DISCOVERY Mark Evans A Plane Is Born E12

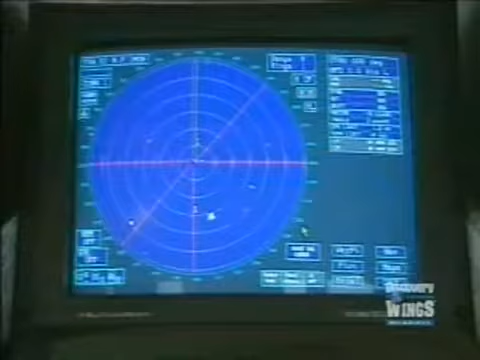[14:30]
This sends out a signal to let air traffic control know where you are.
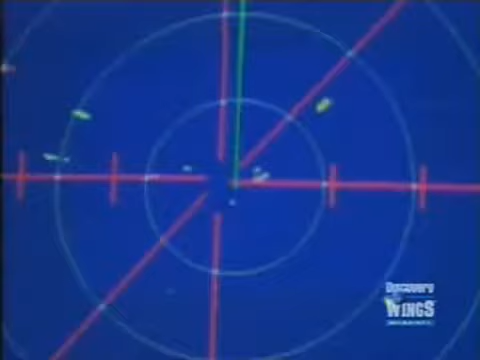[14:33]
So that's what provides a blip on the screen, is it? Correct, yeah.